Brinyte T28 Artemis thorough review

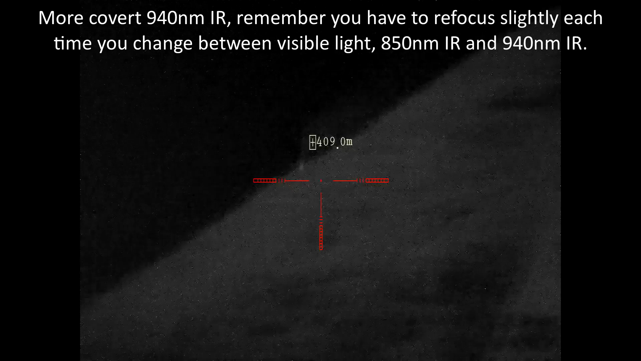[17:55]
and 400 meters i think i'll get eye shine at this distance still
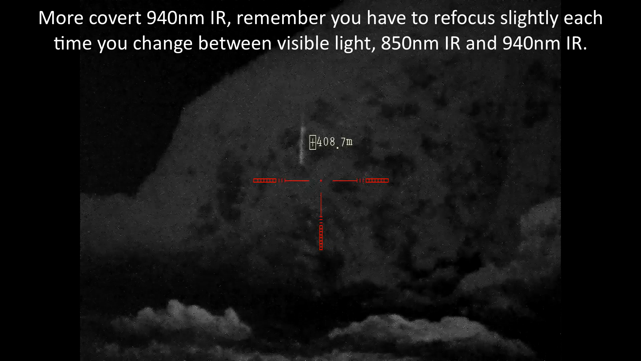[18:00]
yeah quarter of a mile i'm seeing details of rocks
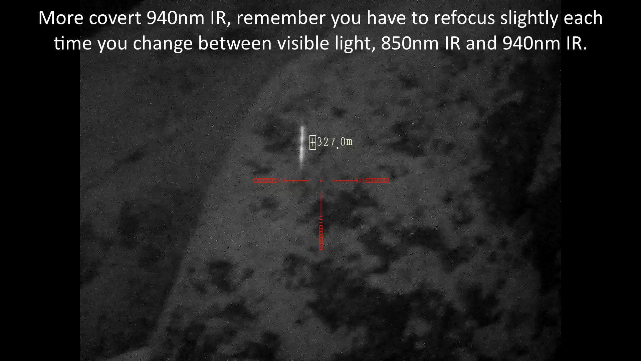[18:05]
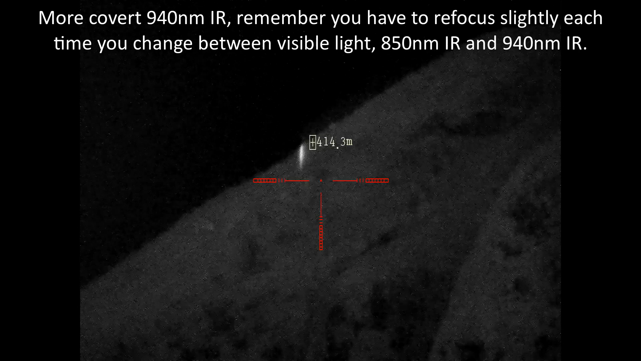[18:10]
and just about making out bushes nothing with a naked eye of course i'll switch it over to 850 see if we get brighter
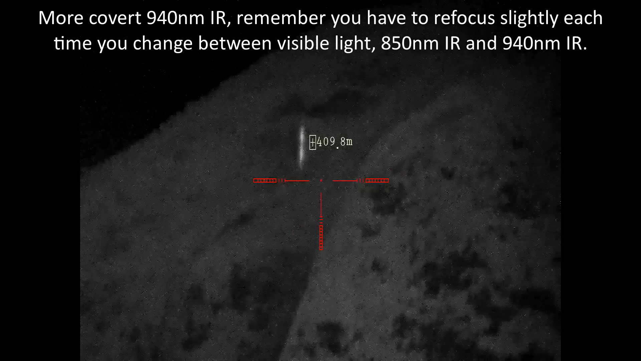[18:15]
yep so that's the that's the difference
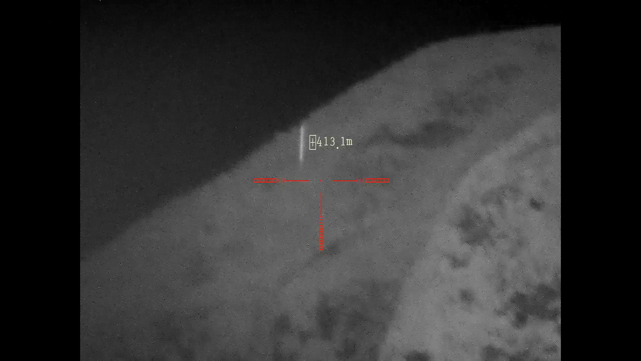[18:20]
in efficiency between 850 nanometers ir and 940
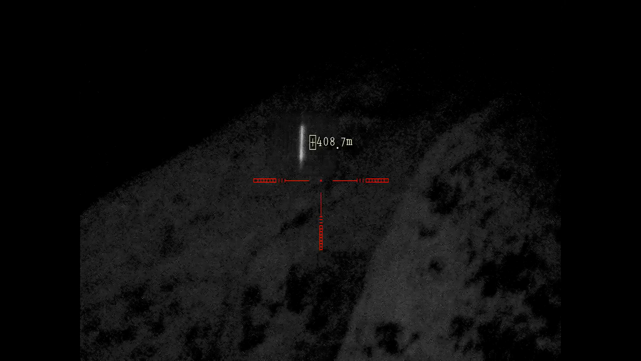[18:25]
940 850 okay at a quarter mile
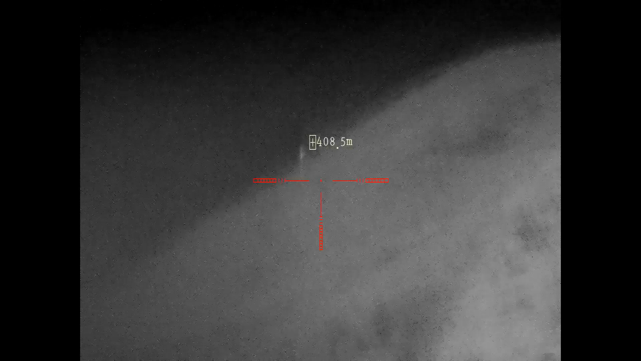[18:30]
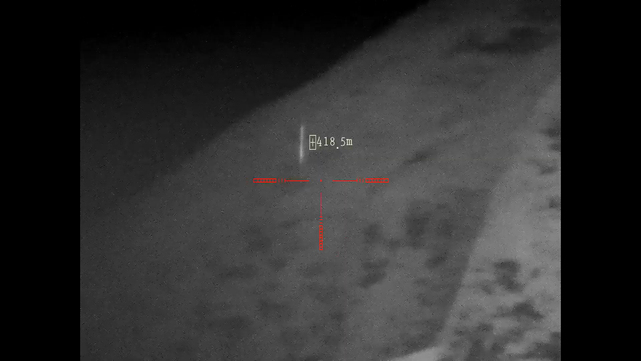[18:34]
but it's very good that seeing those details at a quarter mile
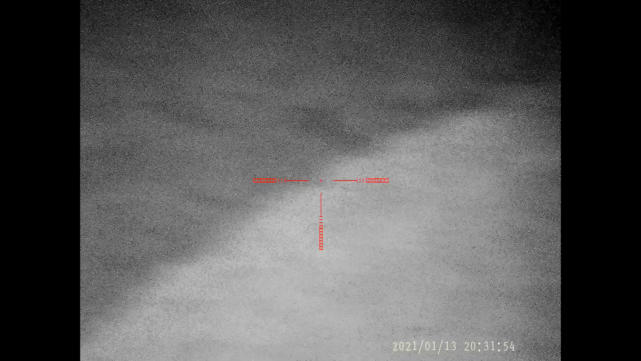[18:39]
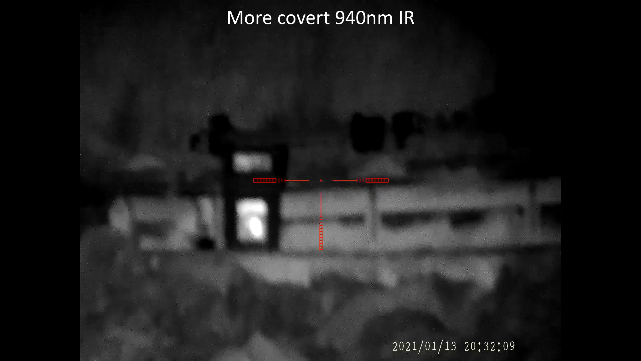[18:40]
back to the bin focus closer so anti-clockwise there we go so that's on 940
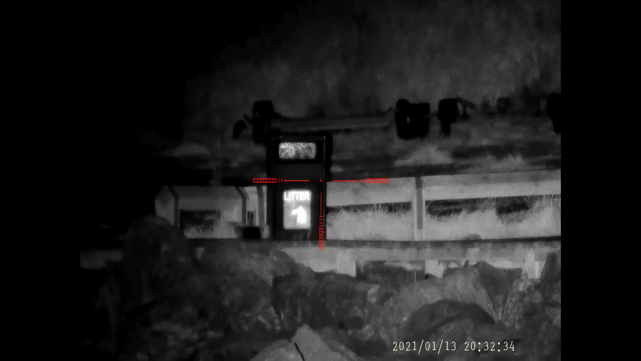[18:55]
excellent very impressed with this t28 quite of a detail up there 200 meters that's excellent bruce will want to look at this
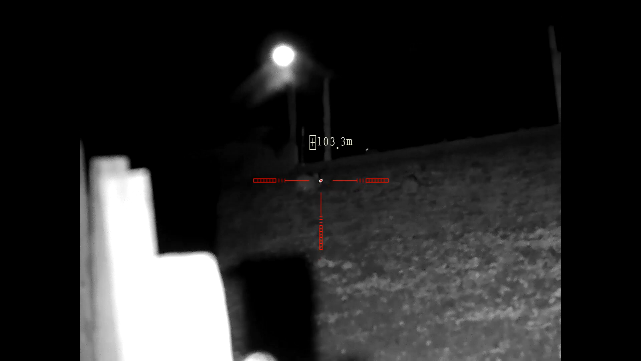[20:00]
so little bits at centimeters and 100 meters over there i'm showing off all of those switch it across to 940 nanometers
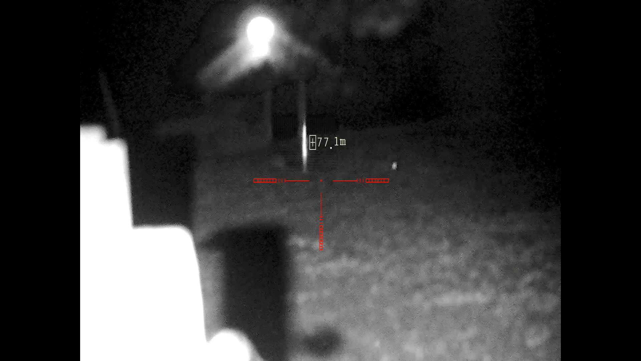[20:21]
slightly grain here and i need to refocus slightly
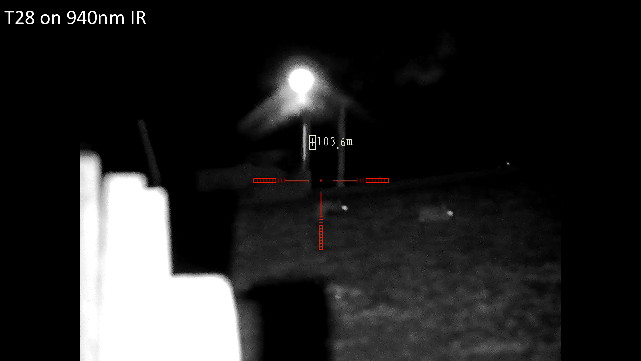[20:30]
that better and i want it to widen it right out the beam is too diffuse
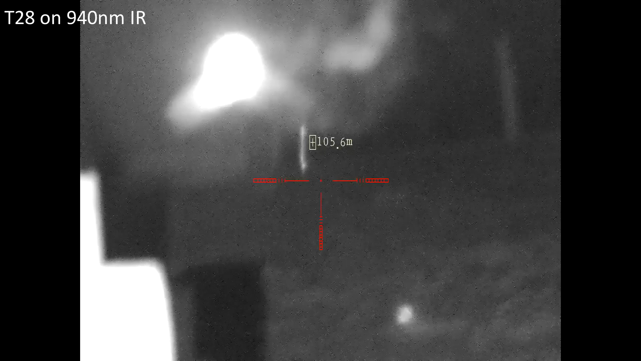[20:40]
so tighten it up a bit righty tighty
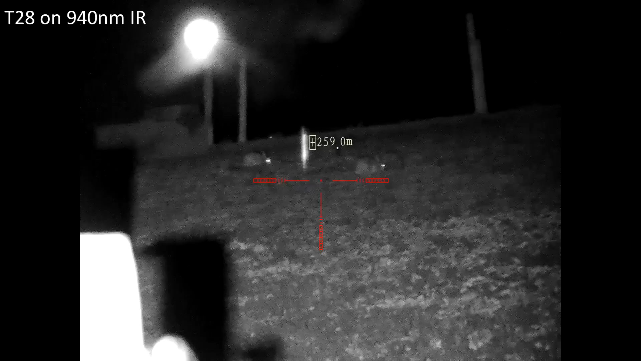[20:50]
yeah so fully tightened up that's perfect for shooting perfect for picking a bi-shine this is on 940 still let's flip it back to 850
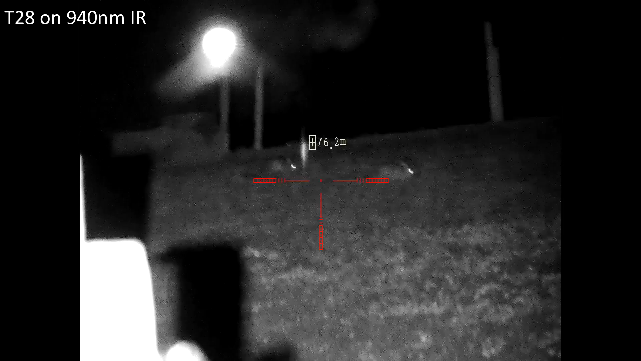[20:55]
and refocus so you can see up to 100 meters plus that the t20 is perfect for picking a bi-shine
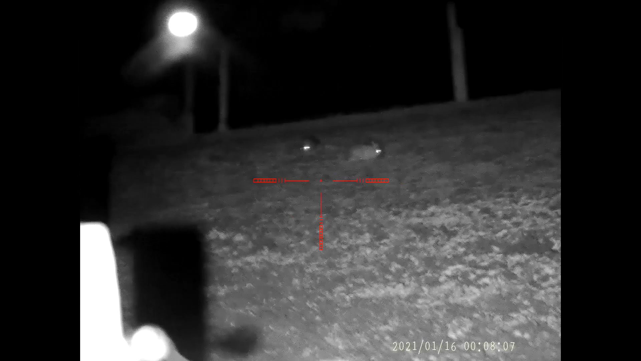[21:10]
and that it's not scooped by the 850 nanometers
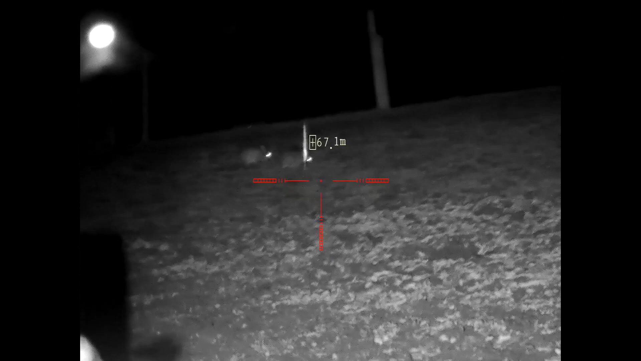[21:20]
so now i've put the rifle in the car and packed to the wire there's more rabbits come out but i'm getting a bit sore and tired so i should resist the temptation to bag more bunnies